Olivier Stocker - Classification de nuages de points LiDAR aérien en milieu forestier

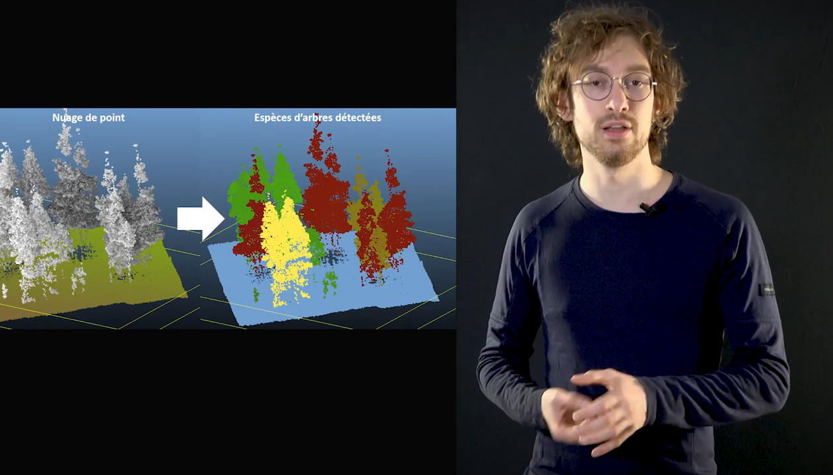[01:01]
on est capable de générer autant de données d'apprentissage que nécessaire pour entraîner ces algorithmes et les rendre les plus performants possibles.
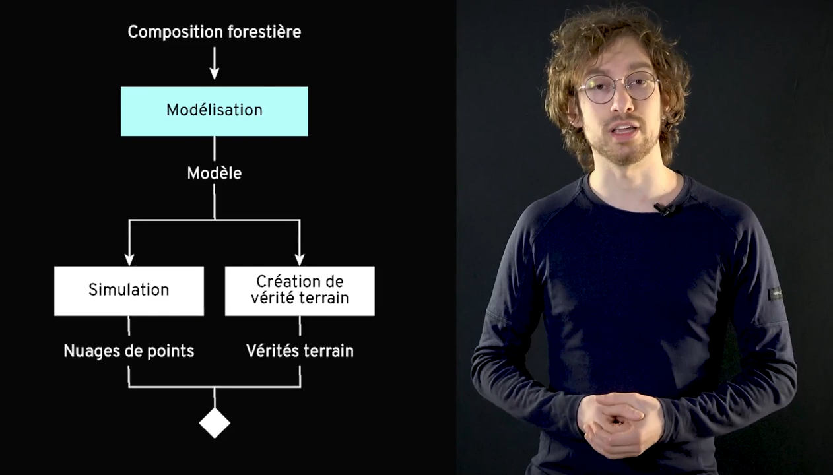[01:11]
J'ai développé une chaîne de traitement qui permet de travailler avec n'importe quelle composition forestière et qui permet de simuler des nuages de points forestiers d'une
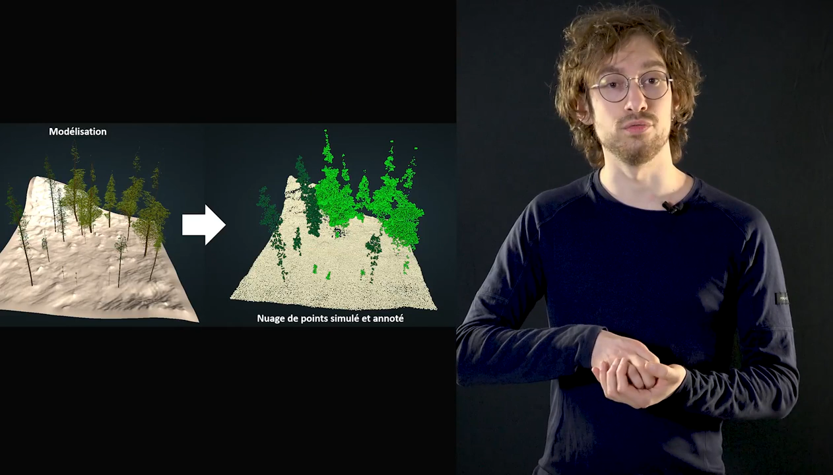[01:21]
surface équivalente à celle de l'université en seulement trois heures. Et ces nuages de points sont directement annotés, ce qui nous permet d'avoir directement les exemples. Les premiers résultats que j'ai eu ont permis de caractériser
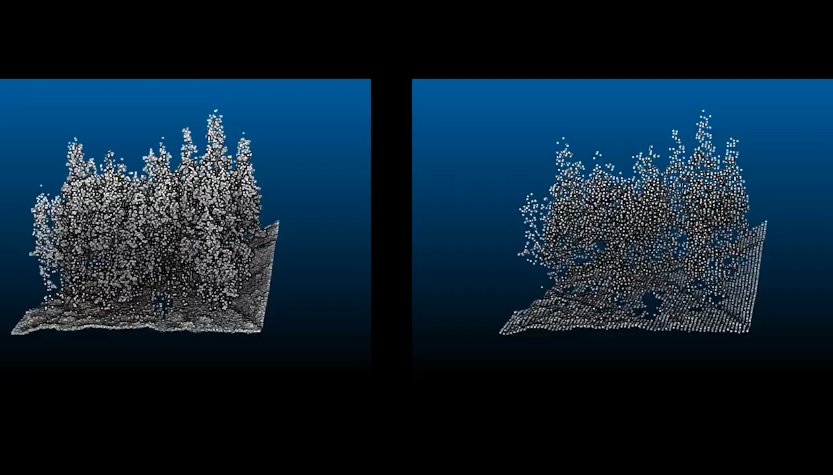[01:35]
l'importance de la densité d'acquisition
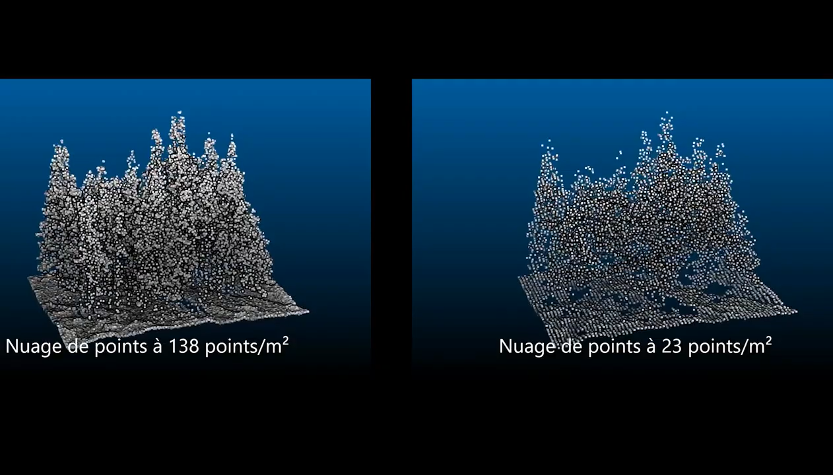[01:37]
dans les nuages de points et permettront à terme de développer des nouvelles normes d'acquisition pour le suivi de l'évolution du territoire.